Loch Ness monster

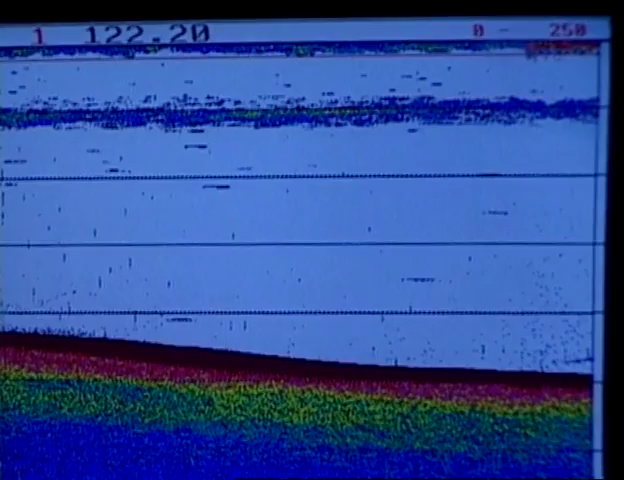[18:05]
If you look up in the top right-hand corner of the screen here, we find this large red mass.
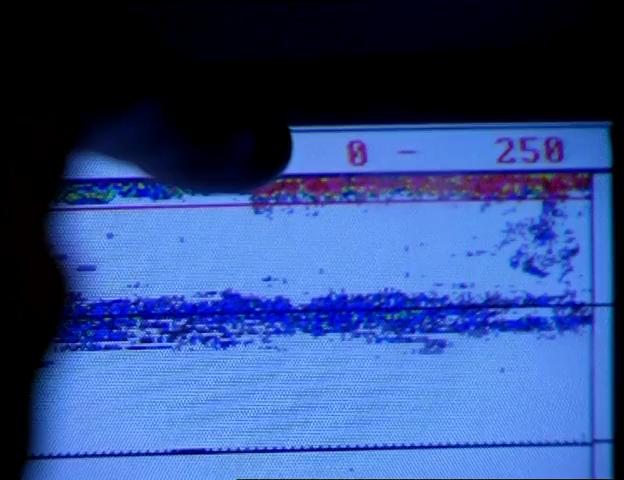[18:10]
This is actually a diver that is swimming underneath the transducer at this very moment in time.
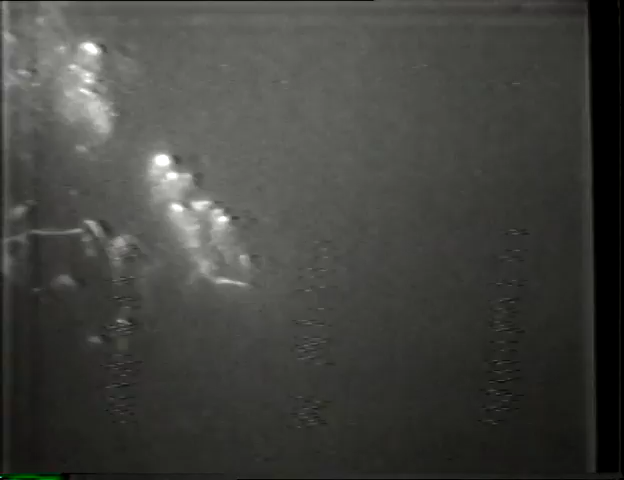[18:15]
The diver is very large and red, which indicates a very strong signal.
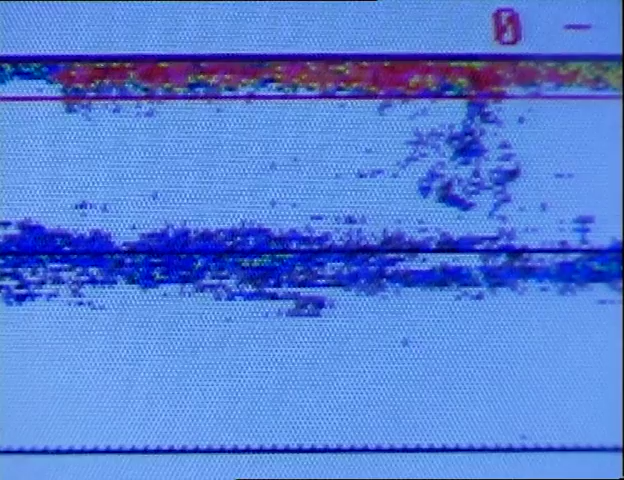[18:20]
The fish, by comparison, are very small and blue. It's a very weak signal return. Sonar sends out ultrasonic waves, which are reflected back by objects underwater.
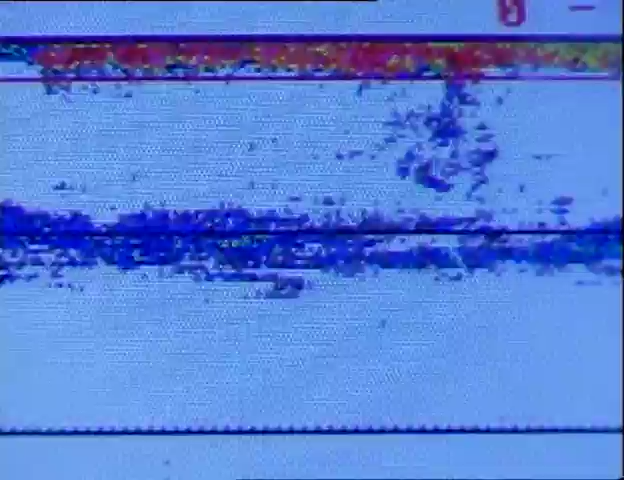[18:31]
You don't get a feel for the actual size of the loch just by looking across from shore to shore.
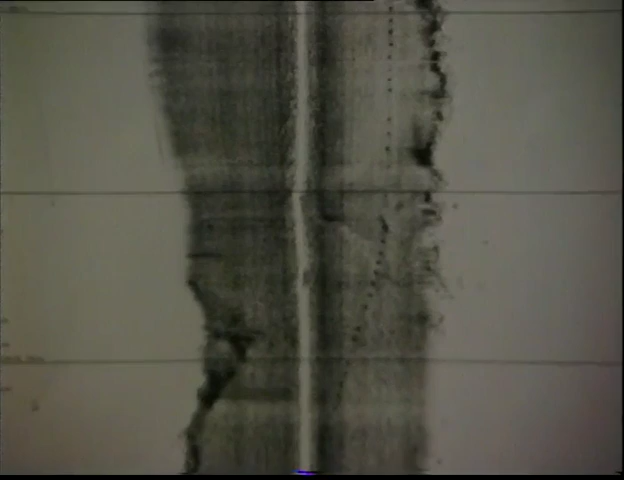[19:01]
A previous sonar survey uncovered strangely regular readings on the loch bed.
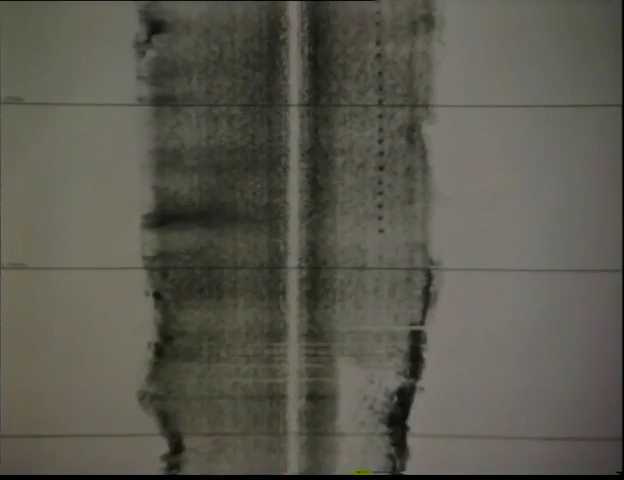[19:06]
They've been dubbed the footprints, and it's thought they could be connected to wartime military exercises at the loch.
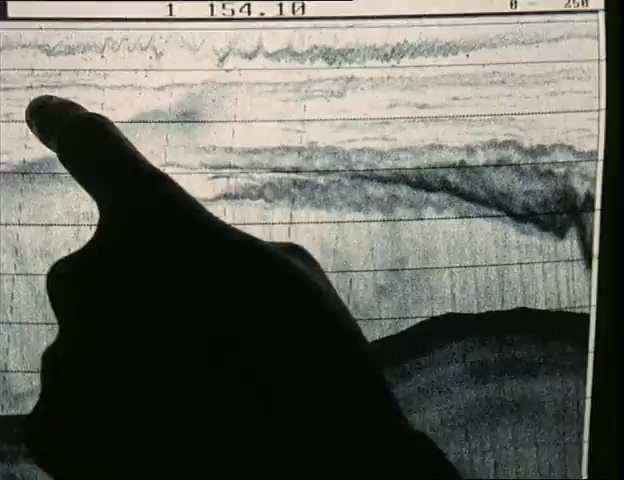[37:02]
That's massive. Isn't it? Yeah, it's massive wave
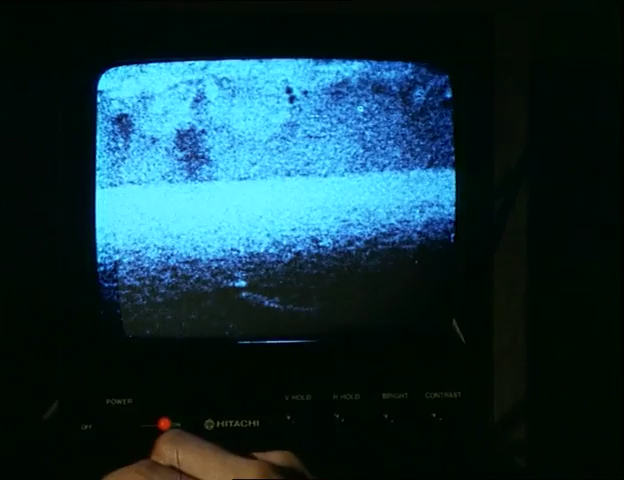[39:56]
One thing I did notice, behind the object, there appeared to be a shadow which wasn't obvious from the positive image.